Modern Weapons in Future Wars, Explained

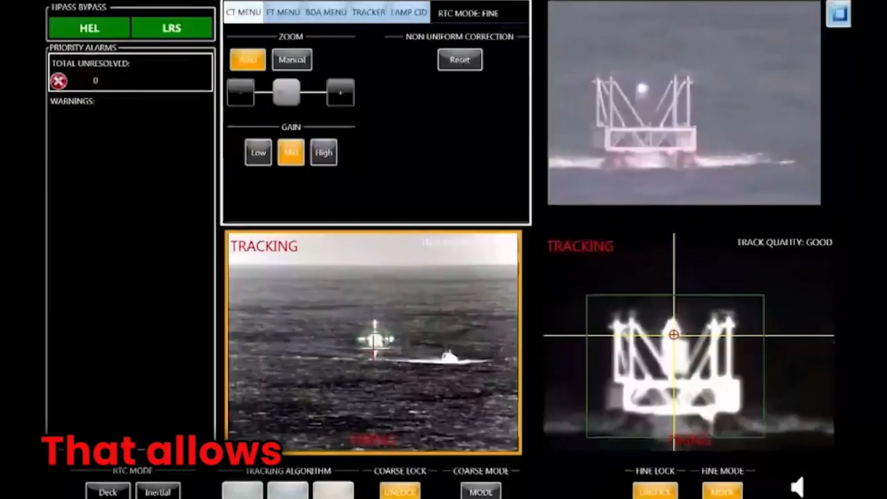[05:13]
It has also a scalable power level that allows it to be used on low
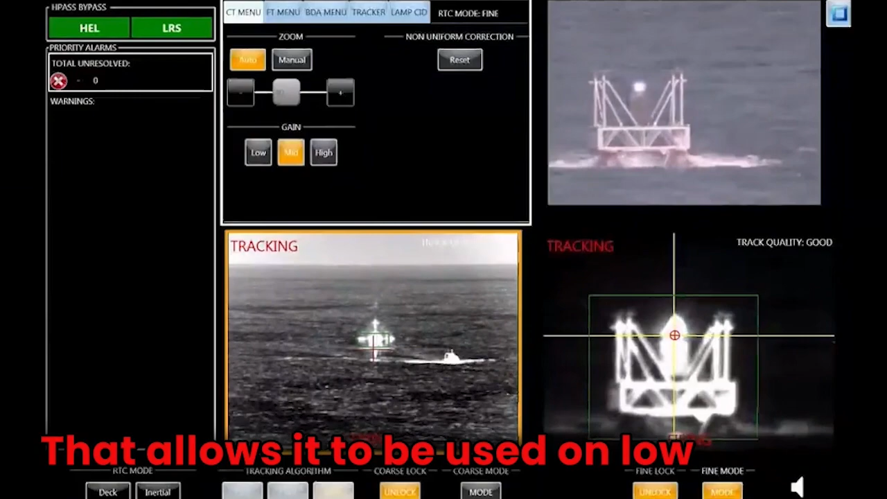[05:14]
power to dazzle a person's eye